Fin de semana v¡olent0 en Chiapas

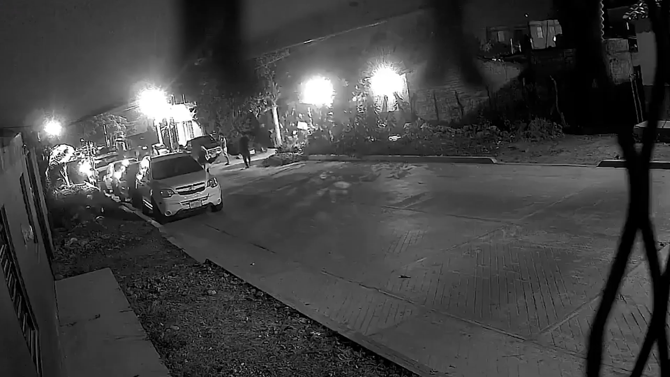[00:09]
luego de que un grupo armado irrumpió en una fiesta privada en Berriozábal, levantaron a 6 personas y posteriormente fueron hallados sin vida 2 sujetos que no han sido identificados.